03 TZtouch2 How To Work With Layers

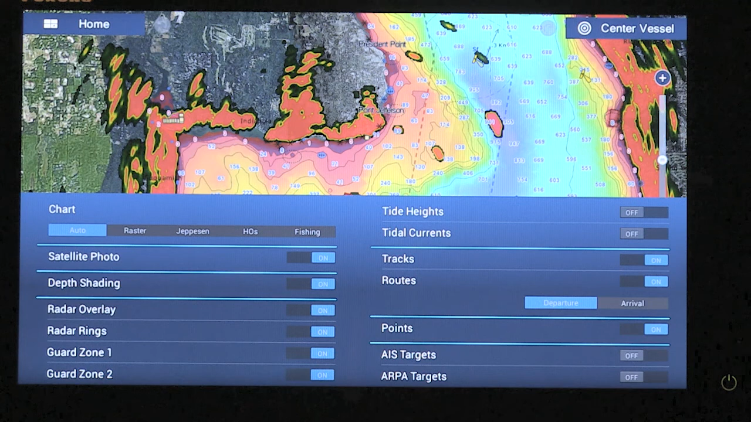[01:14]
Guard zones, one and two, I can turn on my tide heights and my tide currents. I can have my tracks on or off, and the same thing with my routes.
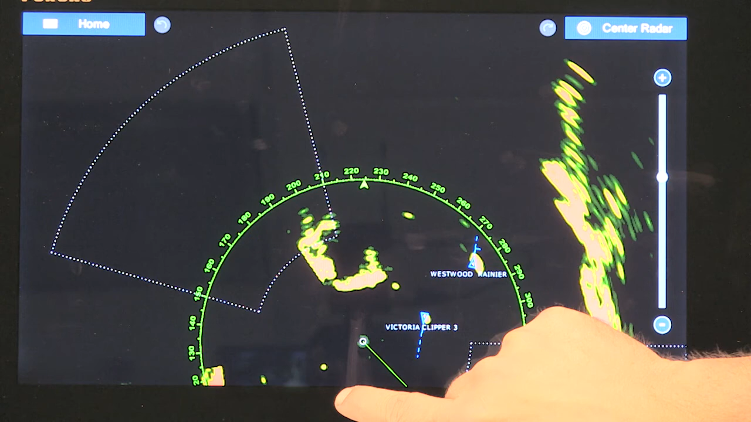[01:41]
you'll see it's smaller than it was before. But again, it gives us options for our radar rings, our guard zones, one and two.
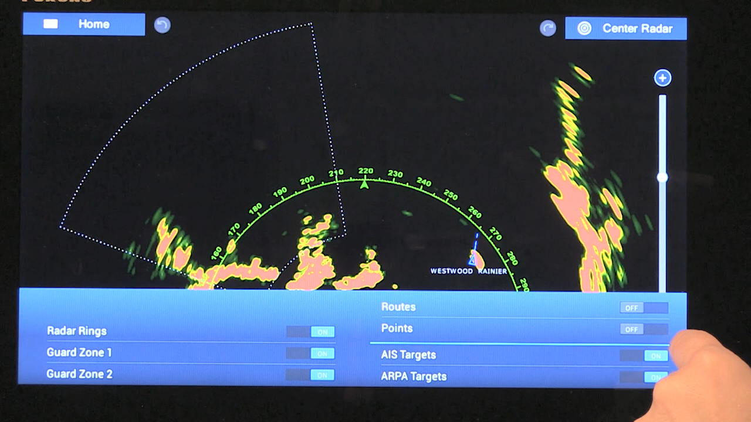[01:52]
We can display our routes and our points. Also our AIS targets and our ARPA targets.